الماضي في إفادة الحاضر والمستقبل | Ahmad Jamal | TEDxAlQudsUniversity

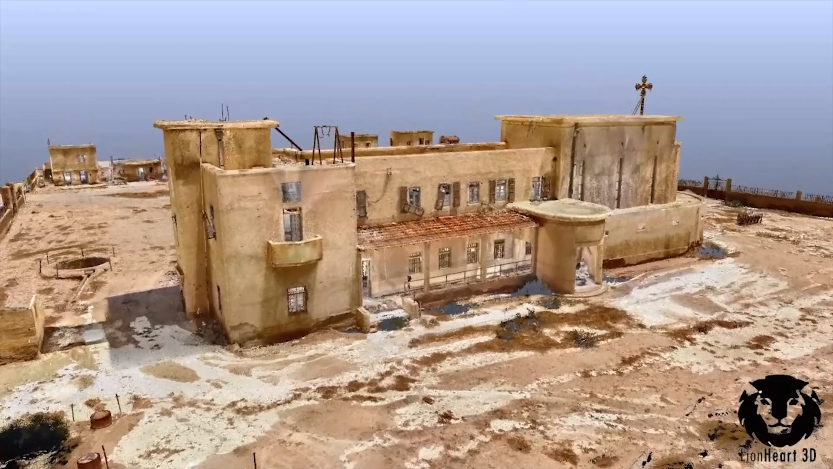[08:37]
نستخرج تفاصيل ومعلومات هندسية التي تساعد المرممين والمهتمين في هذا المجال لعملية